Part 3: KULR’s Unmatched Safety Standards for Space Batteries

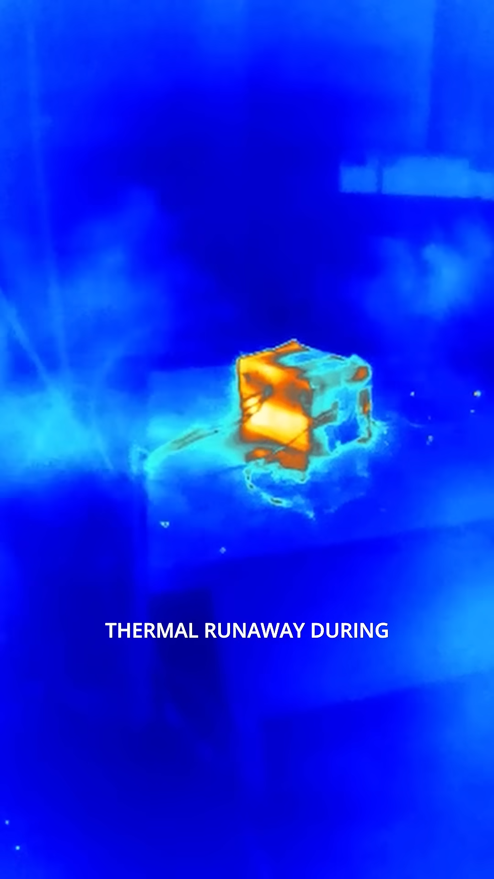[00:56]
What that means is only one cell can go into thermal runaway during your abuse testing,